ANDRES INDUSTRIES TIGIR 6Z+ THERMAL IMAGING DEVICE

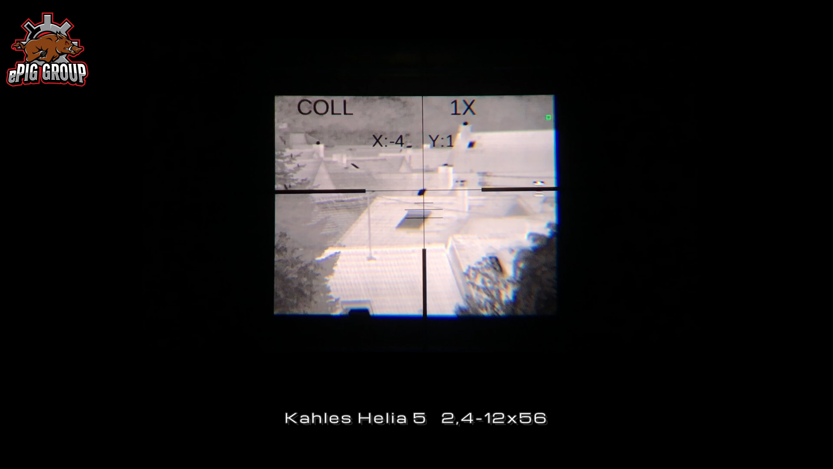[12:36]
Because every rifle scope is different, you have to do this with every different scope again.
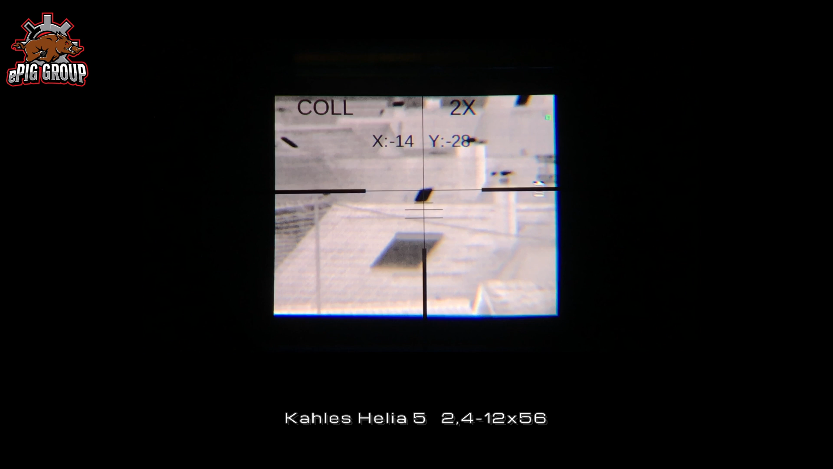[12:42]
The software provides 6 slots to store the settings for 6 different scopes with 1, 2, 4 and 6x for each rifle scope. If you use different scope and switch between them,
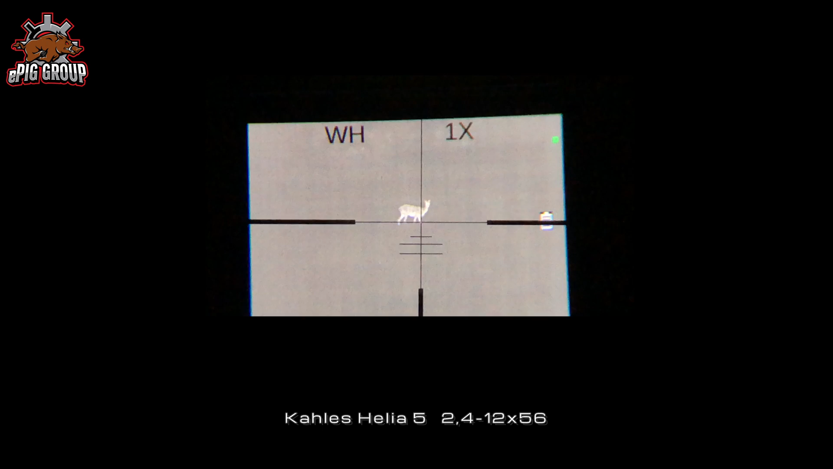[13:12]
The magnification of the Tiger will help seeing more details.
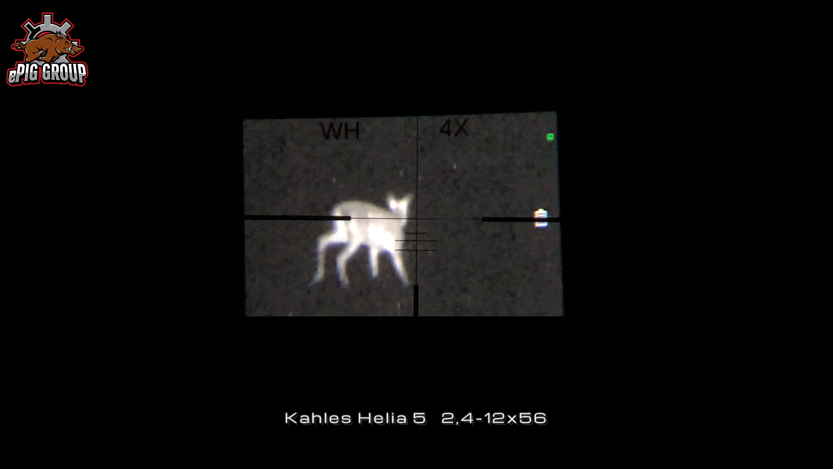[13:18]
To be clear, if you want to shoot the deer, you would have to use the normal rifle scope
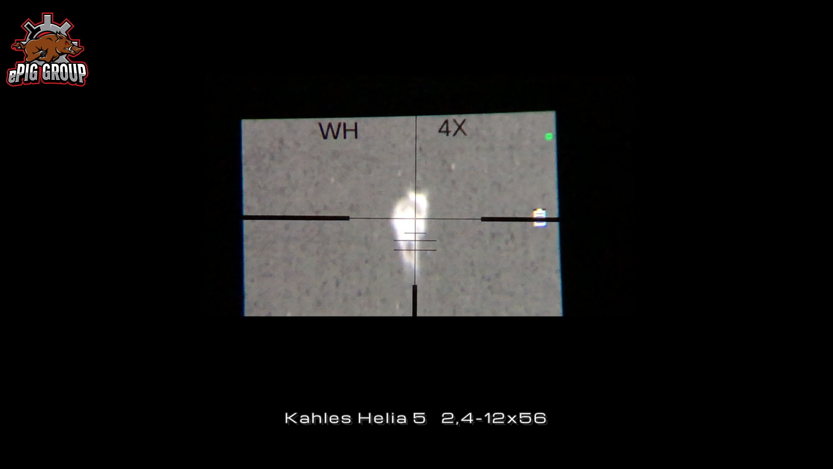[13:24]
in this light condition and not with a Tiger. That's just for illustration.
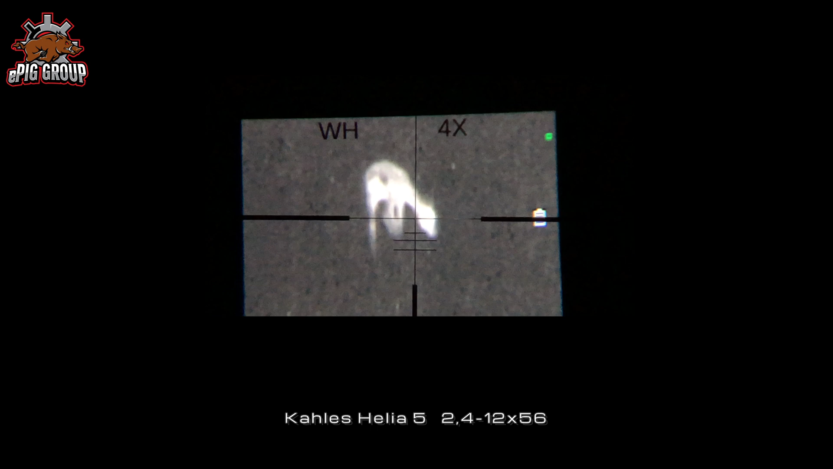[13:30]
Regarding illustration, of course, except of the hunting footage, everything else is done with the camera behind the scope and the thermal device was not on a rifle.
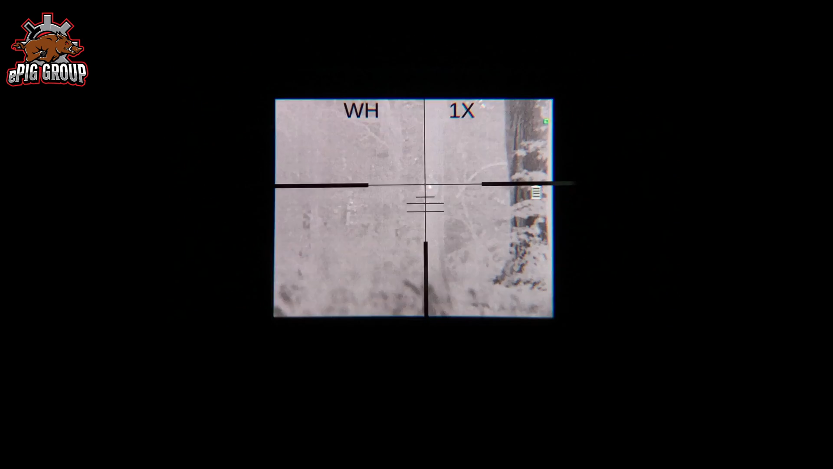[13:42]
We have a special setup here.